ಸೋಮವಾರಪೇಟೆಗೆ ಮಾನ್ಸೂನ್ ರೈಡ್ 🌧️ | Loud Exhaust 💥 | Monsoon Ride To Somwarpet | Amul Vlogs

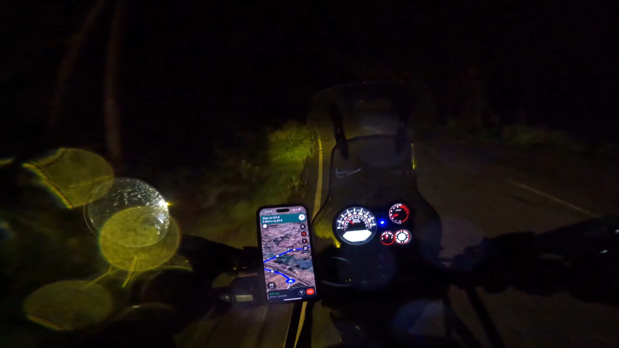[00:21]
ಯಾರೂ ಇಲ್ಲ. ನಾನು ಆಗ್ಲಿಂದ ದೆವ್ವದ ಸಾಂಗ್ಸ್ ಆಡ್ಕೊಂಡೇ ಬರ್ತಾ ಇದ್ದೀನಿ, ಯಾಕಂದ್ರೆ ರೋಡು ಹಂಗಿದೆ, ಯಾರೂ ಇಲ್ಲ, ನಾವಷ್ಟೇ ಹೋಗ್ತಾ ಇದ್ದೀವಿ.
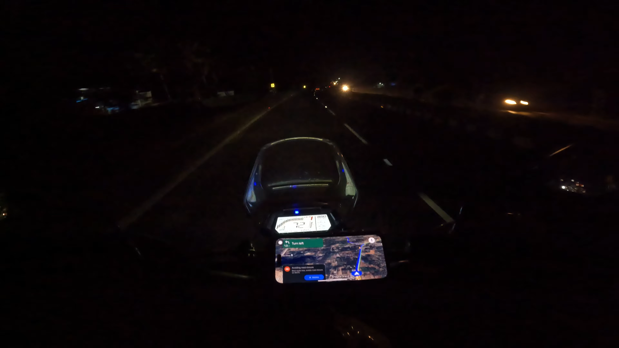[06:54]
ಇವಾಗ ಮಳೆ ಇಲ್ಲ, ಆರಾಮಾಗಿ ಹೋಗ್ಬೋದು. ಅಂದರೆ ವಿಸಿಬಿಲಿಟಿ ತುಂಬ ಇದೆ ಇವಾಗ, ಮಳೆ ಇಲ್ಲ ಅಲ್ಲ, ಮಳೆ ಇದ್ದರೆ ವಿಸಿಬಿಲಿಟಿ ಕಮ್ಮಿ ಆಗುತ್ತೆ. ಹಾಸನದು ವುಡ್ ಆ್ಯಂಡ್ ಪ್ಲೇವುಡ್ ಅಂತ ಎಷ್ಟು ತೋಡ್ದಿದೆ ನೋಡಿ ಇದು.
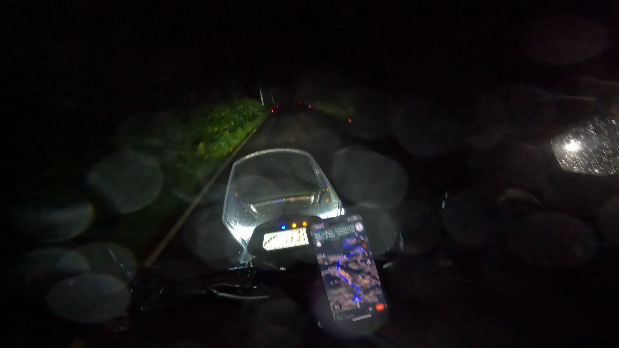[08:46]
ನಾನು ಆಗಲಿಂದ ದೆವ್ವದ ಸಾಂಗ್ಸ್ ಆಡ್ಕೊಂಡೇ ಬರ್ತಾ ಇದ್ದೀನಿ, ಯಾಕಂದರೆ ರೋಡು ಹಂಗಿದೆ, ಯಾರೂ ಇಲ್ಲ, ನಾವಷ್ಟೇ ಹೋಗ್ತಾ ಇದ್ದೀವಿ.
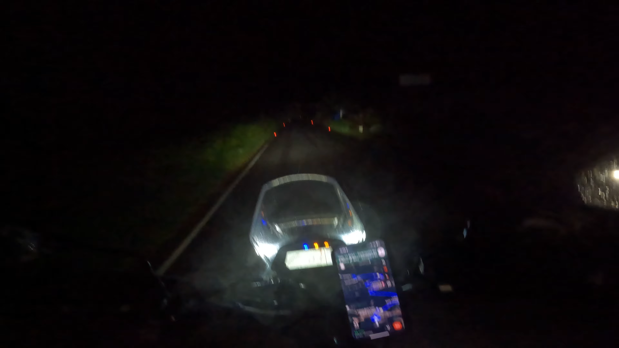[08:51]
ಐ ಆಮ್ ಫೀಲಿಂಗ್ ಸೋ ಗುಡ್ ಇಯರ್, ತುಂಬ ಚೆನ್ನಾಗಿ ಅನಿಸ್ತಿದೆ. ಈ ಥರ ಇರಬೇಕು, ಯಾರು ಇರಬಾರ್ದು, ನಾವೇ ನಾವಿರಬೇಕು. ಸೊ ಈ ಥರ ಅಂದರೆ ಭಯ ಭಯ ಇರಬೇಕು, ನಾನು ಯಾವುದಕ್ಕೂ ಹೆದರಲ್ಲ, ಬಟ್ ಭಯ ಭಯ ಇರಬೇಕು. ಓ, ಮುಂದಗಡೆ ಮೊಲ ಹೋಯಿತು.